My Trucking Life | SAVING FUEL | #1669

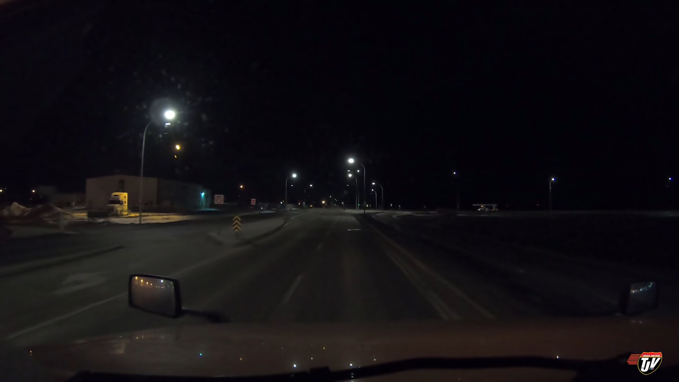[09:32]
Just on the other side of the valley from Medicine Hat, Alberta. I'm gonna spend the night here. They have that new Flying J down the road, but their internet hasn't been up and running yet. I don't know why they haven't got their Wi-Fi up and running, but I'm gonna go to the Petro Pass here, and hopefully their internet works. It's always a little bit slower than Flying J's, but at least it exists. I can have a shower here too, I believe. Let's see if we can even find a spot. It's already like 11:30 at night. We might not even find a parking spot here.
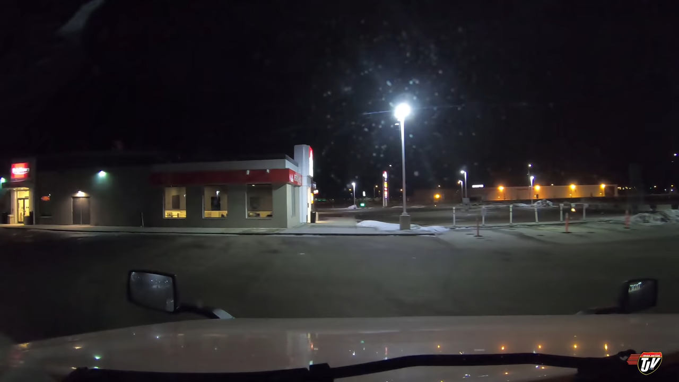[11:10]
Here's the building right here. I'm gonna go in here and grab a shower right away, but off to my left here, there's one lane that you can't see.
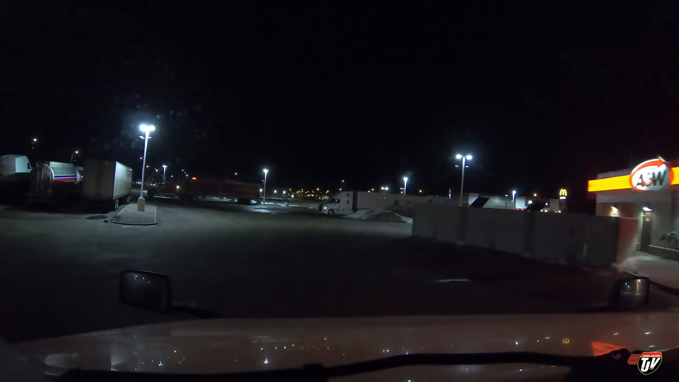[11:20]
It's like six spots available. All of these spots over here are available. I'm blown away. During the week, this is packed at this time already.